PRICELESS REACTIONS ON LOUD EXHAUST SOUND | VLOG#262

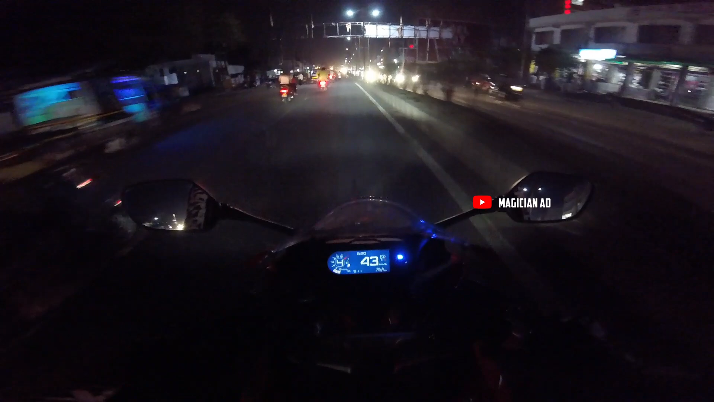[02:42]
मतलब आज तो मज़ा आने वाला है, क्योंकि अब शायद अपना अड्डा चेंज होने वाला है, अब अपन दूसरी जगह बैठेंगे, देखते हैं वहाँ पार्किंग सेफ है कि नहीं, रोज़ अपन जा सकते हैं कि नहीं।
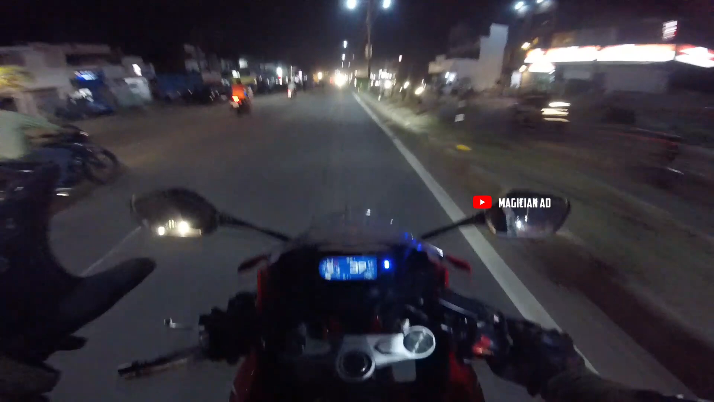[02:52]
अगर रोज़ जाने वाली पार्किंग मिल गया तो मज़ा आ जाएगा, क्योंकि फिर अपन को चिल करने के लिए वही प्लेस याद आएगी, तो यार पार्किंग का कोई झंझट नहीं रहेगा। तो अब देखते हैं कि क्या सीन है वहाँ का, बड़ी ख़राब रोड है भाई साहब, ये देखो आप,
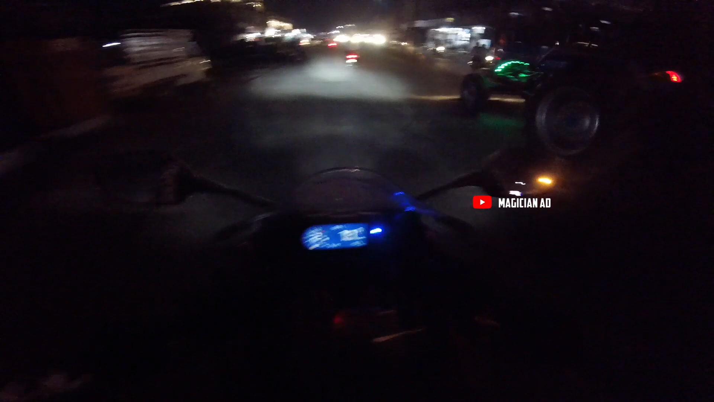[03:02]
जाकी क्या ट्रक है भाई,
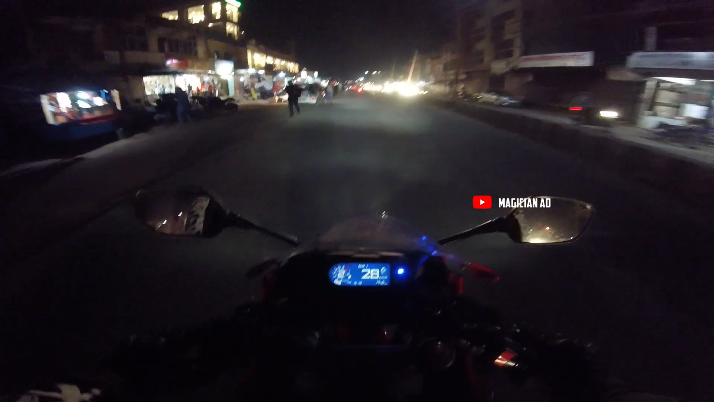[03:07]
ट्रैक्टर सब मैं कंफ्यूज हो जाता हूँ। ट्रैक्टर की मतलब अलग ही झांकी बना के रखी, पीली नीली हरी, सही है भाई। लेकिन भाई एक्चुअली एक चीज़ है कि इंडिया में एक्चुअली हर कुछ कर करके इन
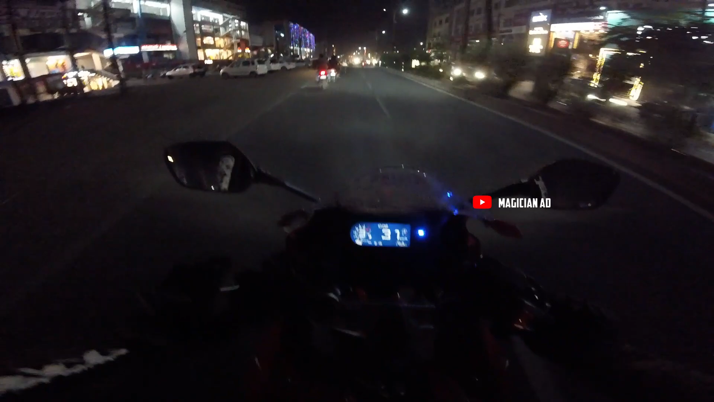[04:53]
थोड़ी देर रुक गए, मैंने बोला रुक जाओ यार, हम लोग जा रहे हैं फिर सिटी साइड। तो आज देखते हैं आज का क्या फन होने वाला है, क्या क्रेजी होने वाला है। ये देखो इसको मस्ती सूझ गई, अभी अटैक करेगा यार,
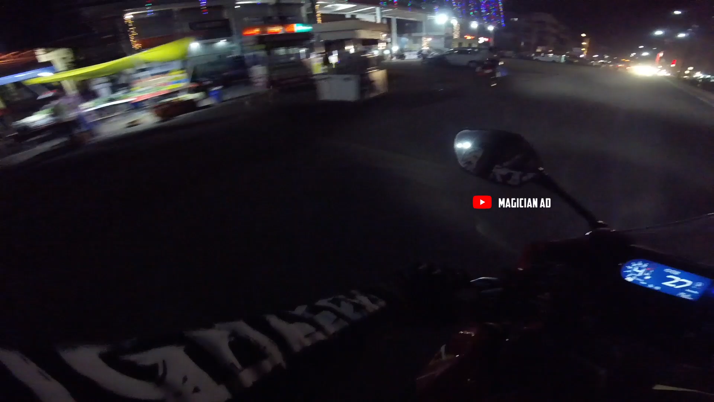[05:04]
दौड़ लगा रहा है भाई कि मैं जीतूंगा 600 सीसी बाइक से। जीत गया भाई, तू जीत गया। तो अपन जा रहे हैं रवि भाई के पास और देखते हैं आज क्या एक्साइटिंग होने वाला है।
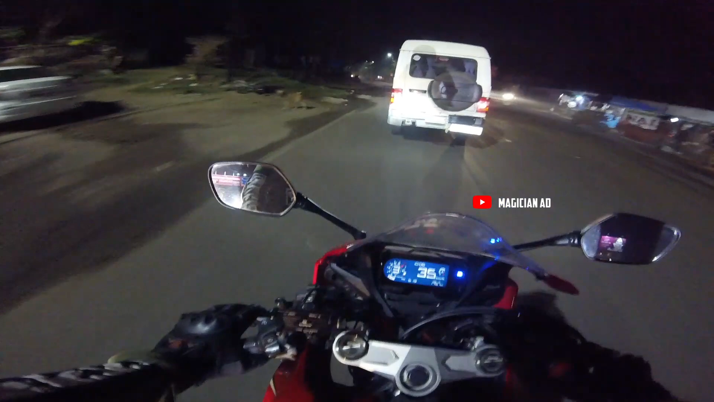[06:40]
फिर वहाँ से वो लोग सब ज्वाइन करेंगे, शायद 3-4 लोग हैं वो लोग। मतलब पूरा पलटन जा रही है आज तो, बहुत टाइम हो गया यार बाहर निकले, बहुत ज़्यादा टाइम।
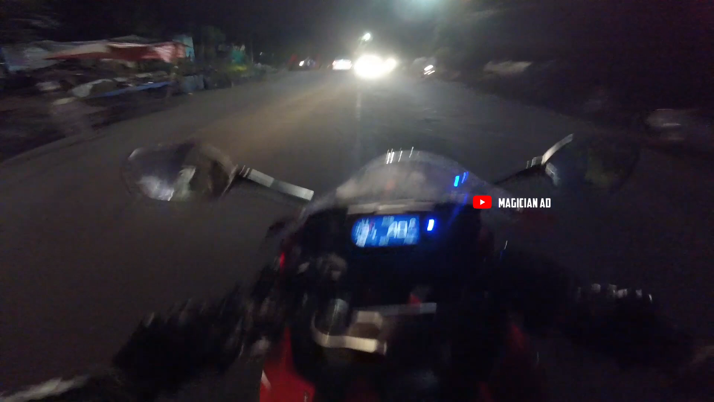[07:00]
पता नहीं रोड कब सुधरेगी भोपाल की, आजकल तो मूड खराब हो जाता है बाइक चलाने पे।